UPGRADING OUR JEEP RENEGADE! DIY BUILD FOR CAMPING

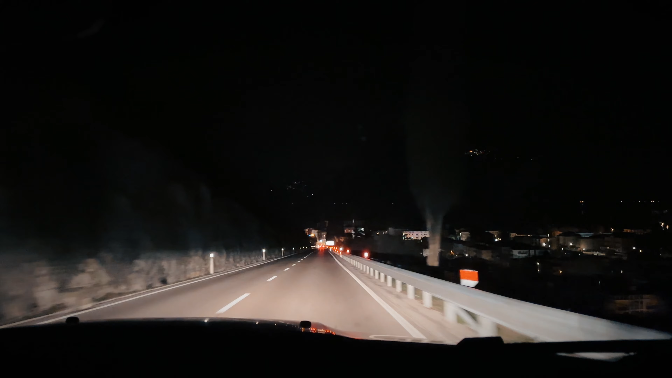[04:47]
We decided to drive in the evening just to avoid all the traffic and it made complete sense because it was a really nice drive. And we also went to Garda Lake. It's not so far.